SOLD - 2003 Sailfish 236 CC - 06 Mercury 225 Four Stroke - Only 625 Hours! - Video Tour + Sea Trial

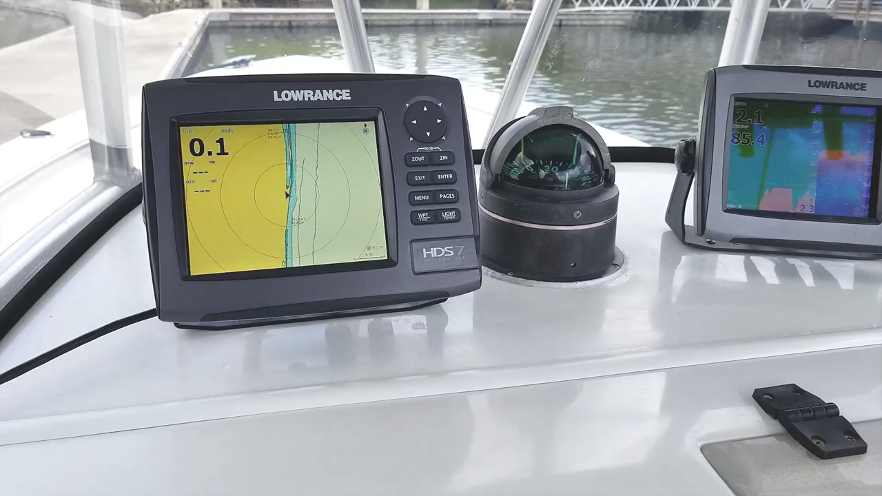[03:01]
Beautiful Lowrance set up here. You get dual GPS units and dual fish finders. So you can set these up, one for fish finding and one for GPS or however you'd like to do it.
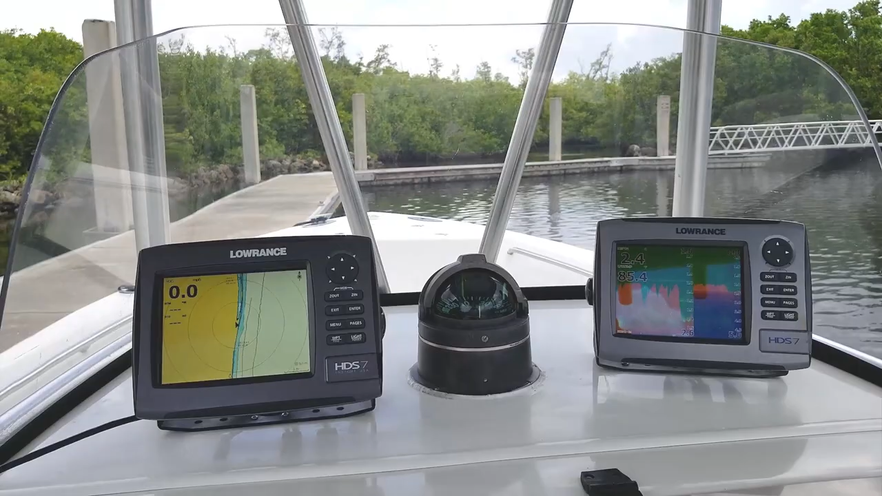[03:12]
You can split screen them. Really nice. Two upgraded units there. Color, very nice.